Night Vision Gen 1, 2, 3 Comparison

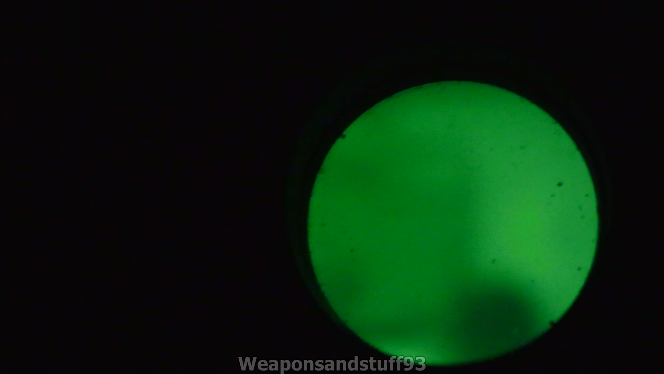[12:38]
But, basically, to my eye, this is perfect. Um, you know, you don't need better than this Gen 2. Um, the light you can see there is, I think, a tiny bit of light coming through a crack in the curtain somewhere and then shining onto that wall, because the curtains are actually there. So, that's quite interesting, because there's not an infrared illuminator on at the moment.
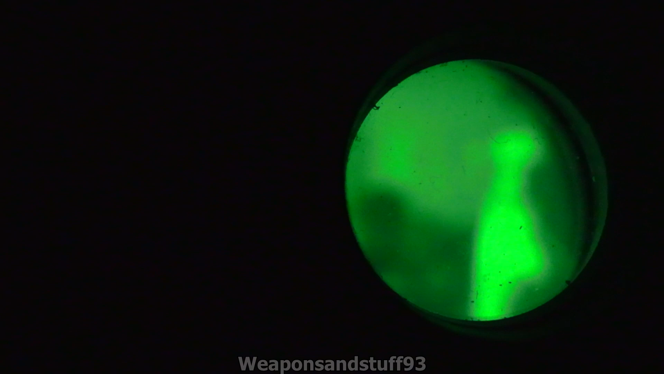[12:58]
So, again, this, this is kind of let down by the camera here, even though I'm using a really good camera to show you this, just because of the fact that,
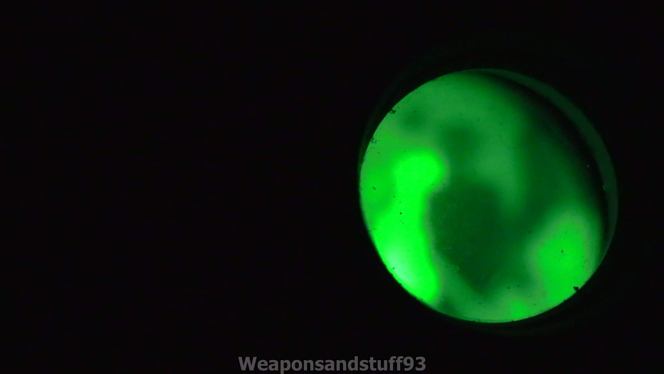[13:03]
you know, I said, it, the camera doesn't really want to focus. And, again, that's the camera at fault here, not the night vision. Because, you know, if I put this up to my eye, I can see very clearly. So, to give you an idea, with this Gen 2+, I can see everything in the room.
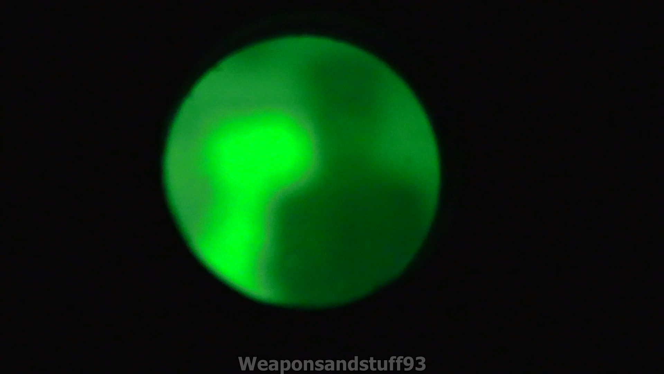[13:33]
that although the camera doesn't want to play ball, you know, you can, um, tell you what I'm going to do. I'm going to put the camera back onto automatic, just to see if it shows you this night vision as good as it should.
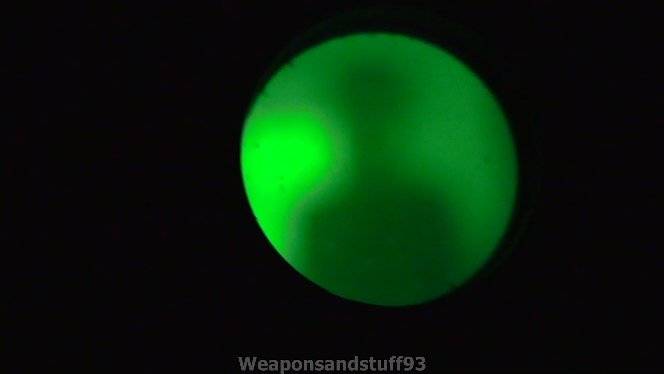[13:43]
Okay, so, yeah, this, this works a lot better with the camera in this setting.
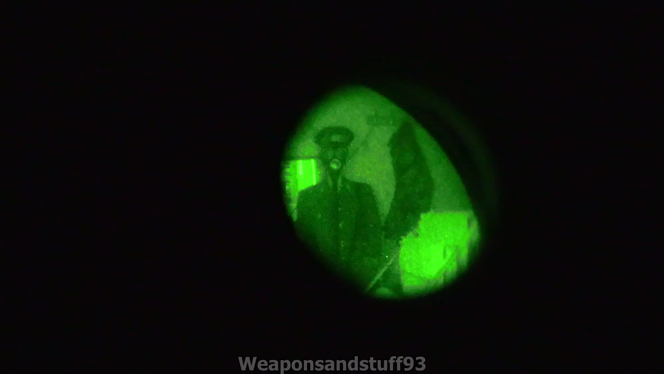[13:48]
So, you know, you didn't really miss out with the other night visions, because, as I said, the,
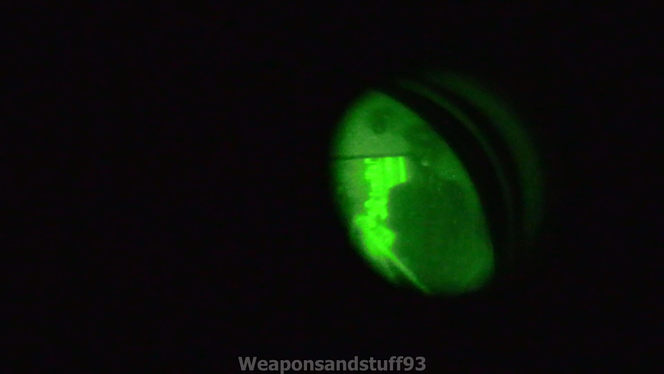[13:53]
the first time you'd have seen anything, um, without an IR illuminator was with that IM-101, and that was still very fuzzy about the illuminators.
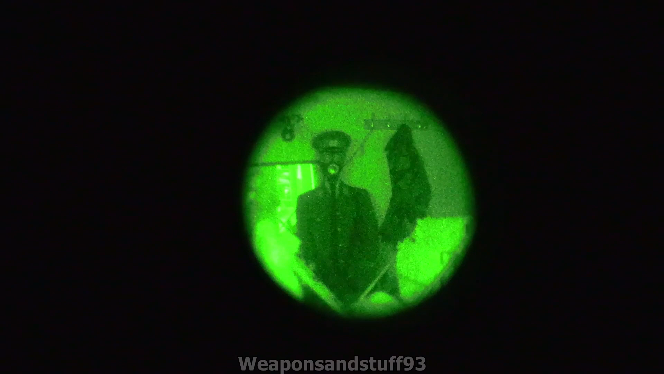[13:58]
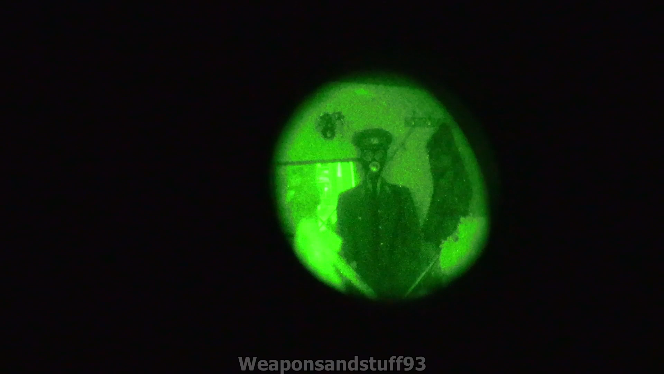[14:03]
But, as you can see there, um, now the camera is actually focusing properly through the night vision.
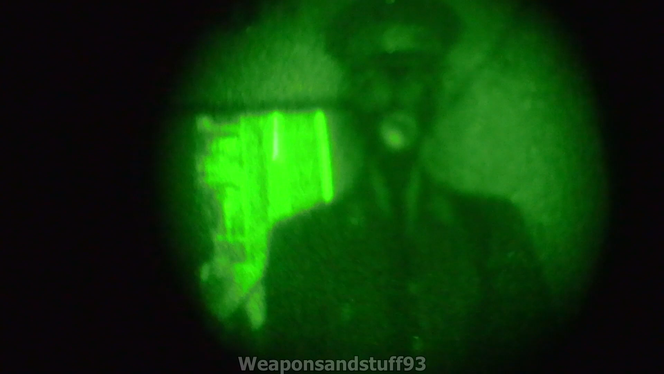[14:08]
Um, that should give you a really good example of what a Gen 2, um, Gen 2+, behaves like in the very dark rooms.
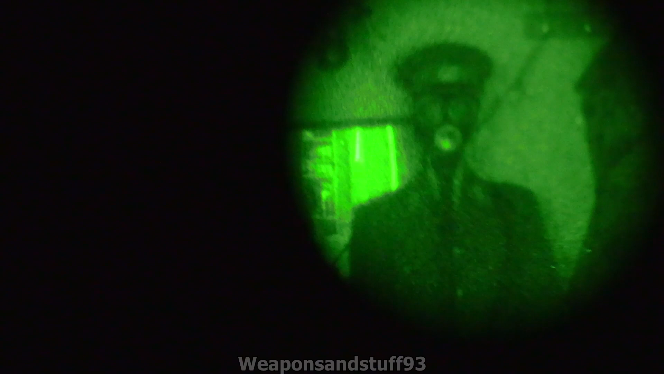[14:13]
You can see the scintillation there, but the point is, yeah, you're never going to see that of your eye, are you? I can't see that mannequin back there. Um, so a camera, normal camera certainly can't, but yeah.
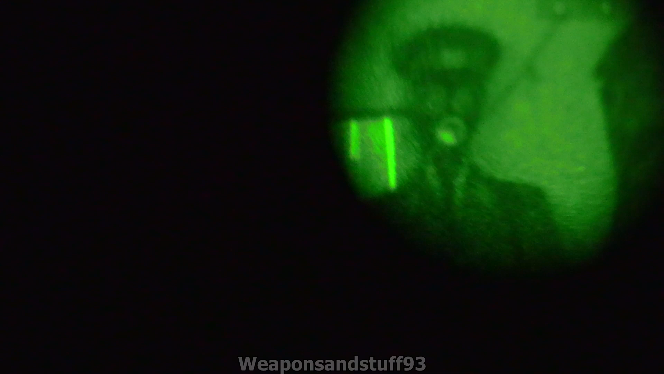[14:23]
The Gen 2 can see it pretty damn clearly. Sorry, the Gen 2+. So, the Gen 2 IM-101 can basically make out the outline of the figure, but you can't see detail very well, it's very fuzzy.
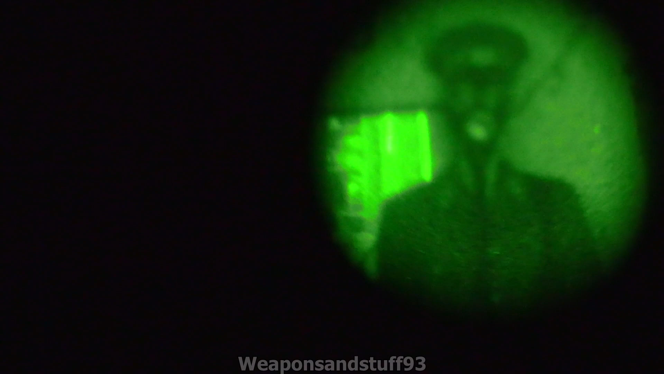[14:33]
Um, this obviously has some fuzziness and scintillation, but overall, you know, you can look around the room and spot stuff.
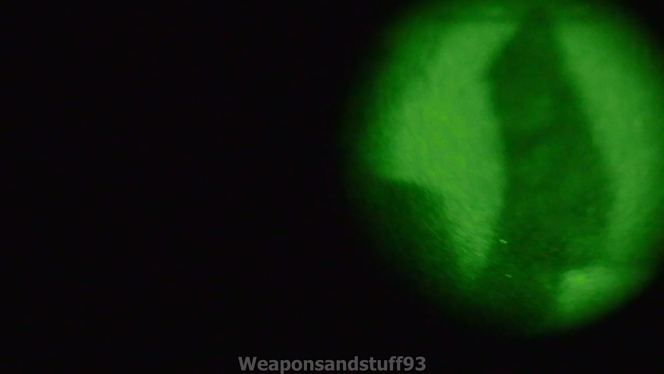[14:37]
You can see there's a camo coat up there, you can see the East German sort of guy,
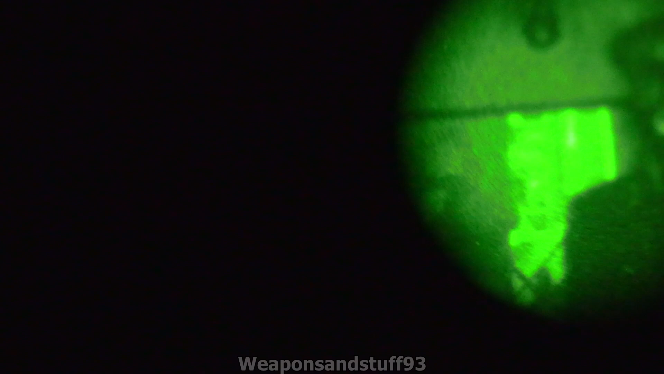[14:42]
you can see where there's a bit of light reflecting off of, um, that picture there.
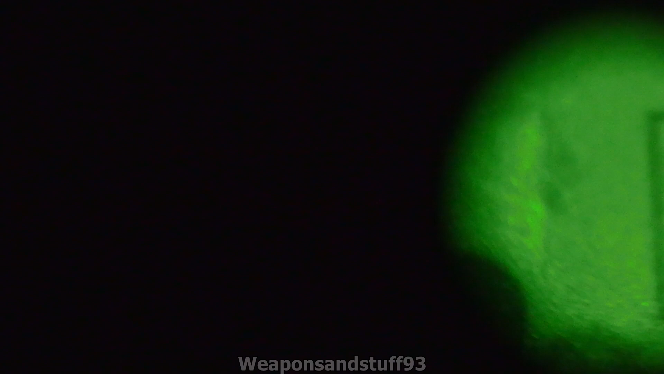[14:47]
So, I'm going to be very careful of the IR lights now. So, anyway, what I'm going to do is, let's swivel this round to about here.
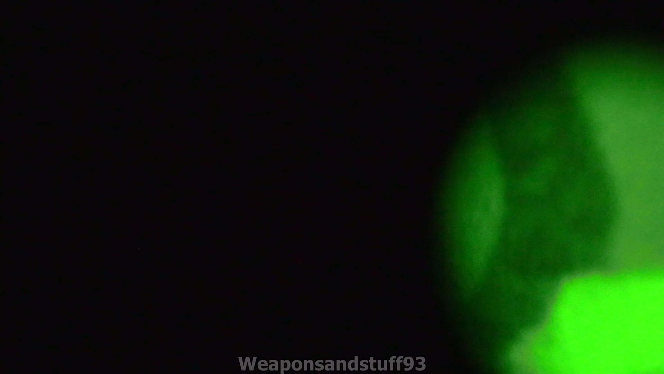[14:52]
Um, tell you what, let's, let's just focus this one in on storage boxes that are a bit closer up.
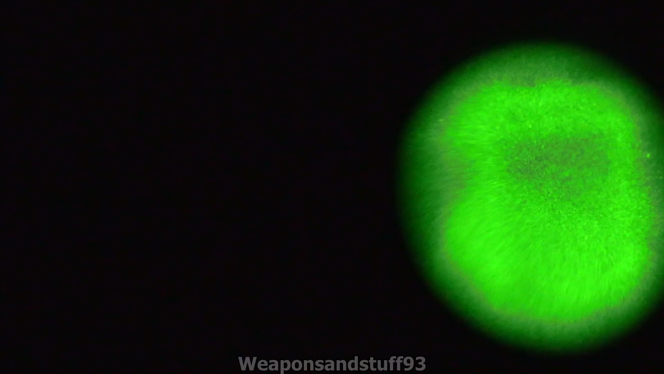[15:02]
Actually, no, they're plastic, they're going to reflect the light. I'm just trying to think if there's much here that I can shine,
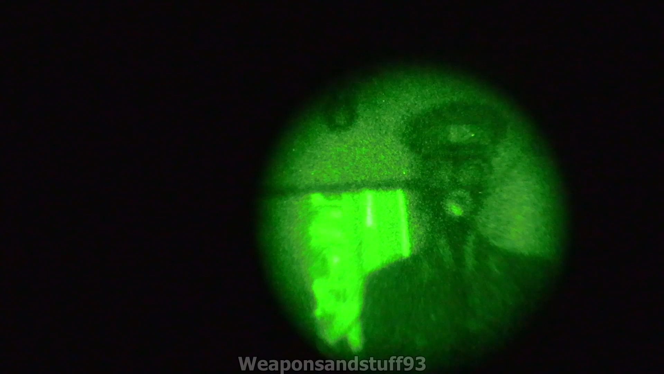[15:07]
where there won't be any light reflection because obviously the field of yourness is widened. But let's just focus on the camo coat.